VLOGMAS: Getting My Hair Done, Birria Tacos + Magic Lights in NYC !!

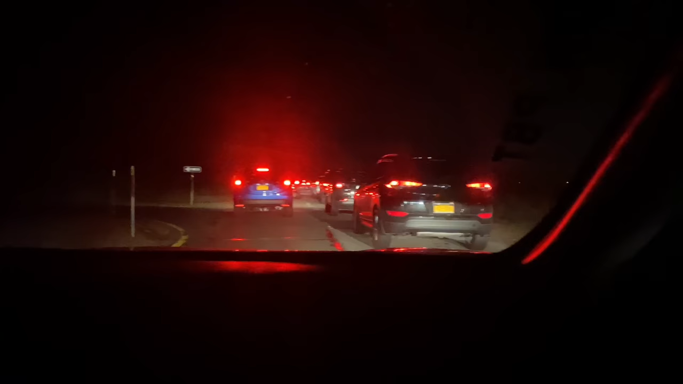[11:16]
Guys, so we made it to the Christmas lighting thing. Shut up. And y'all see how many cars is in front of us, and we are nowhere near the entrance.